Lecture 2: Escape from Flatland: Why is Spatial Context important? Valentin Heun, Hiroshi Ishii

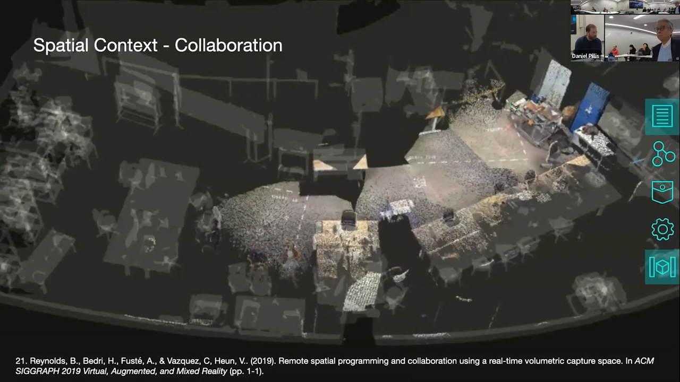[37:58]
Another space, and that's now is the part I think where it becomes metaverse-ish.
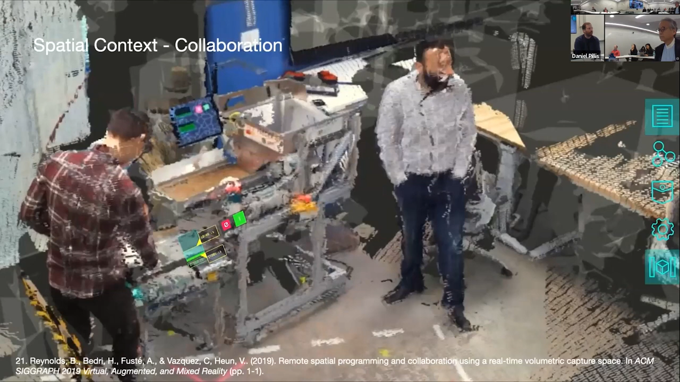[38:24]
you can't solve it through a desktop, you can't solve it through a phone call or any of that.
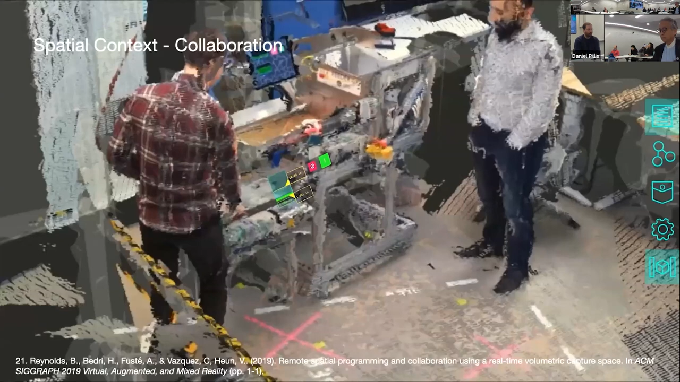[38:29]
You actually have to physically bring yourself into that environment to solve the problem together.
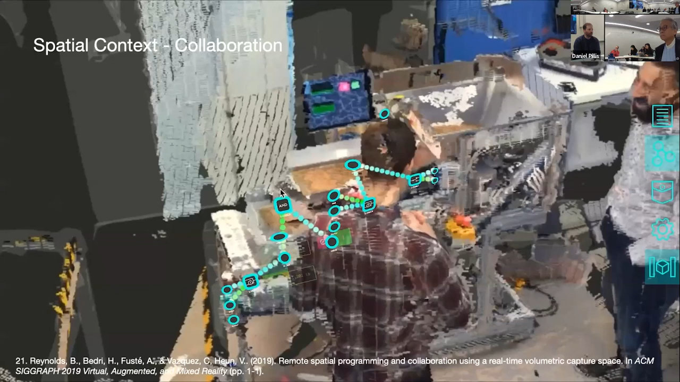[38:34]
That's something where metaverse has very strong applications.
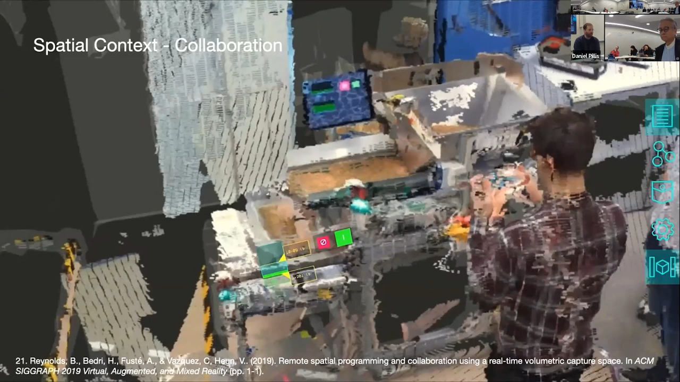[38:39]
So for example, here you see the spatial programming of
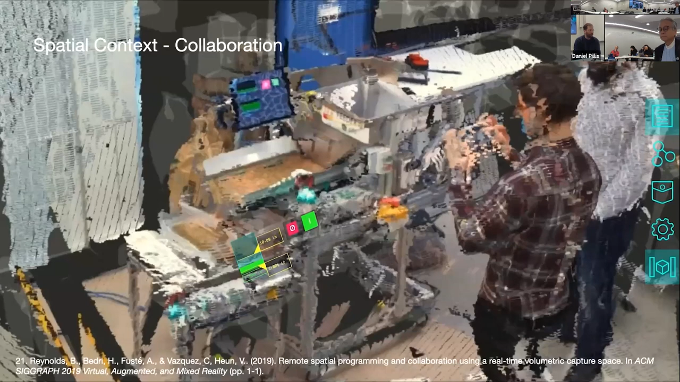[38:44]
a machine and real-time collaboration between a remote operator and the people on the floor.
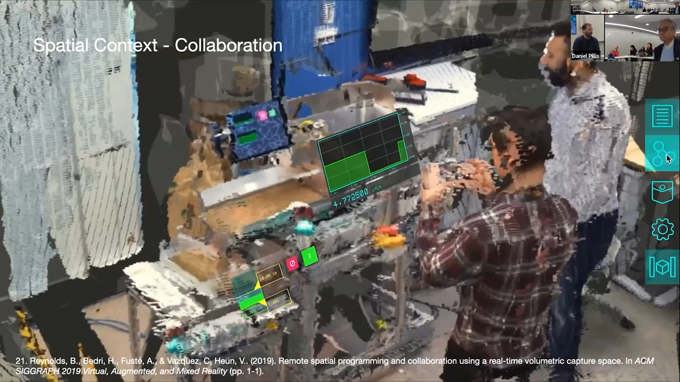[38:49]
They can talk with each other, they can see each other in the space,
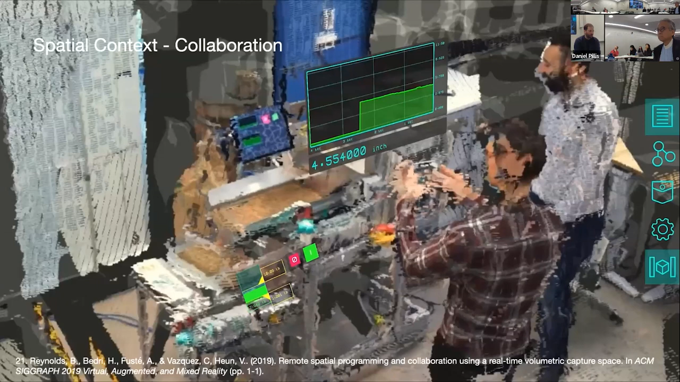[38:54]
and they're able to solve a physical problem together.
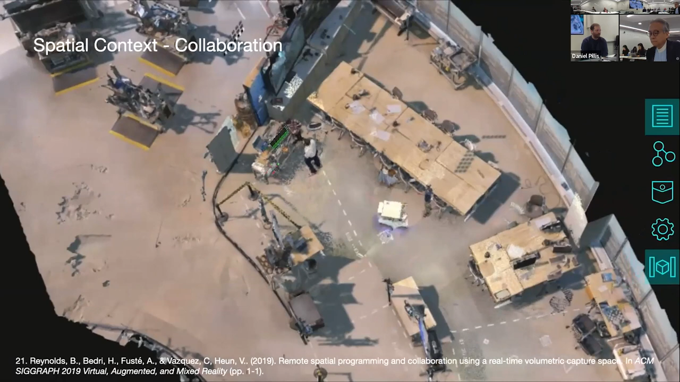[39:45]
In some degree, that view becomes better than reality because
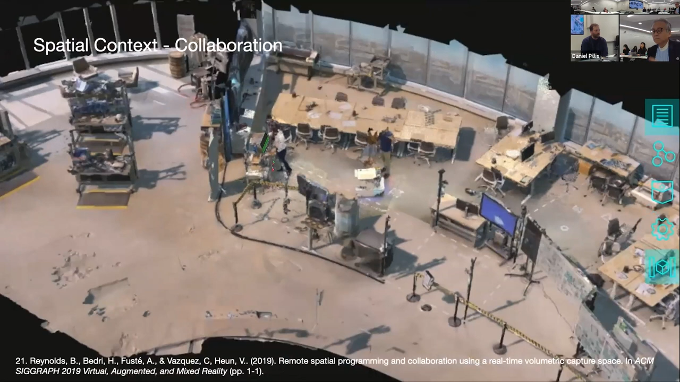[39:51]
you can take these perspectives that give you a new perspective onto the real world that you otherwise can't get. And it overlays the real world with information that otherwise you can't get. And it allows you to interact with your team in a better way.